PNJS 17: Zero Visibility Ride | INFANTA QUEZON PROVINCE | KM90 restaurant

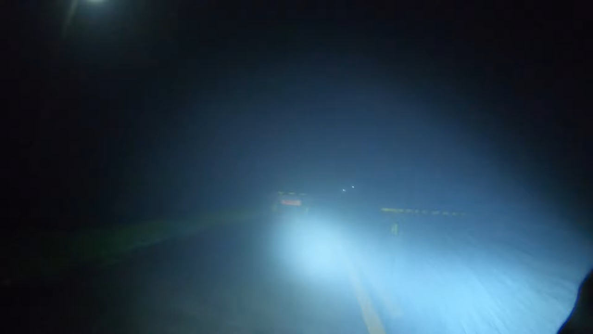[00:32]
Sasabay ang panang ulan kaya talagang lalamigin ka lang gusto ko. Siguraduhin magdala ng jacket at pang ulan. Sobrang walang maita sa daan. Almost zero visibility. Pero hindi nito mapipigilan aming paghahanap ng makakainan.